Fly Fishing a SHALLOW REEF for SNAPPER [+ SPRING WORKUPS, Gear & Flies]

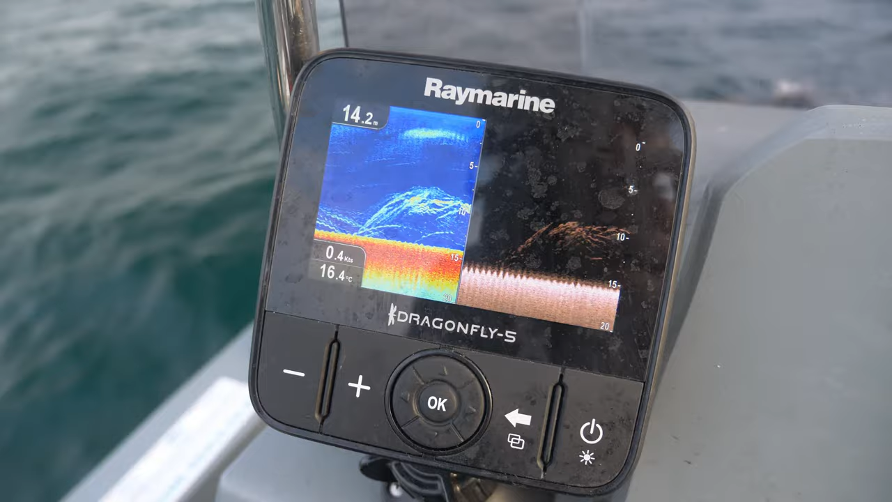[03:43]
On screen: water 16.4°C
sort of 10 meters although there is fish further up as well i've gone for a good old white clauser to see if i can get down yes oh i had to take another deck followed it up right to the rod tip
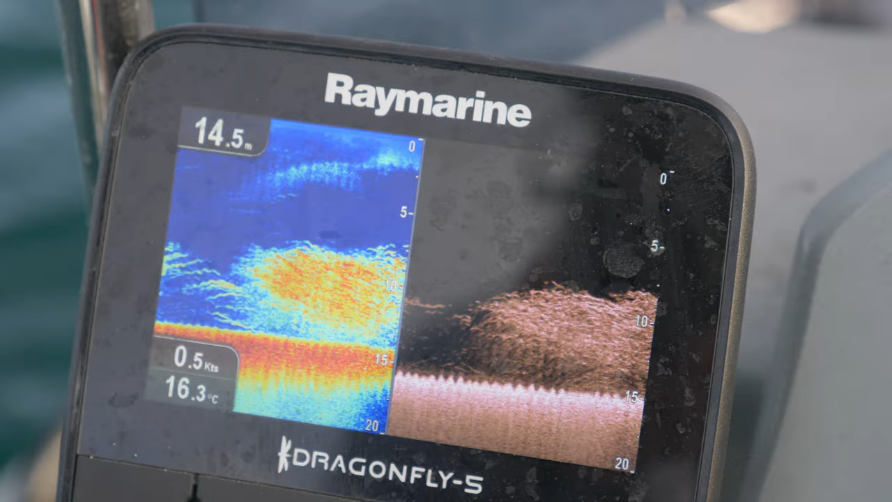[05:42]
On screen: depth 14.5 m, water 16.3°C, speed 0.5 kn
yeah it's just crazy there's so much going on on the cylinder
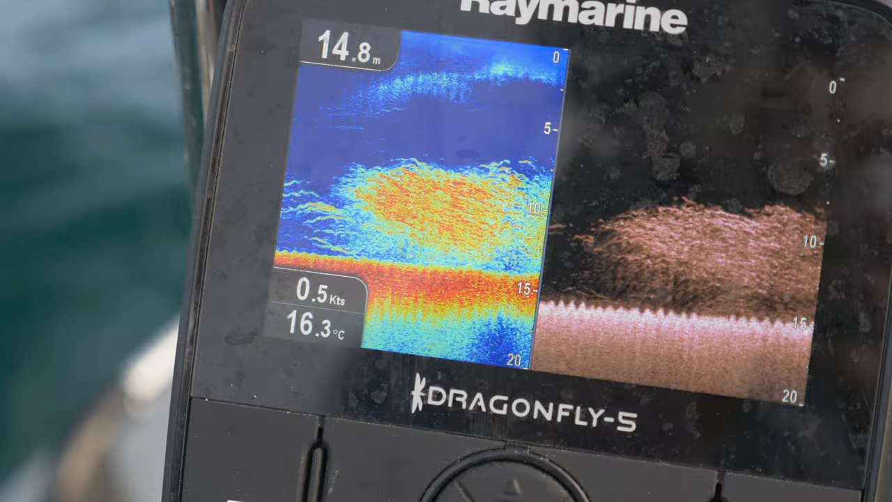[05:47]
On screen: depth 14.8 m, water 16.3°C, speed 0.5 kn
it'd be really cool if i can pick something up i'm sure i mean there's fish showing up to five six meters i must be getting that down there as well